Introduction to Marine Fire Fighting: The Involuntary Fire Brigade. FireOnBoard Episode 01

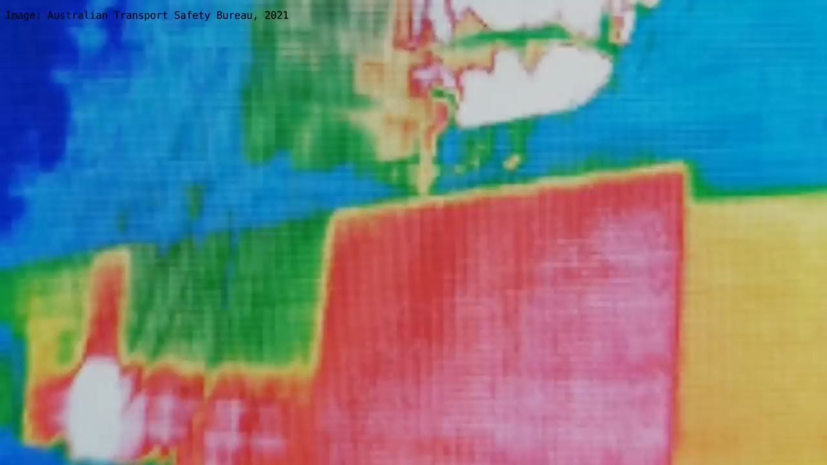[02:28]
to other parts of the vessel by conduction via the